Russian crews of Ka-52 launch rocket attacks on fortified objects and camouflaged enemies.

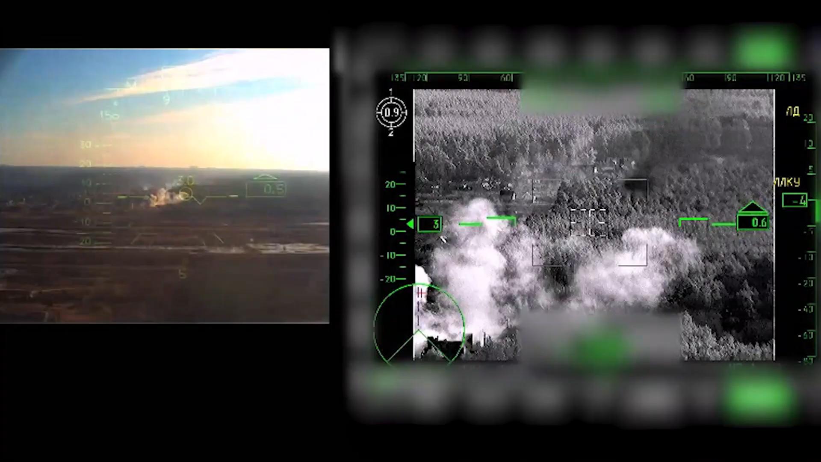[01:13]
Вот сейчас за воду походишь и все, да, красава. Разрывы нормально были? Отлично.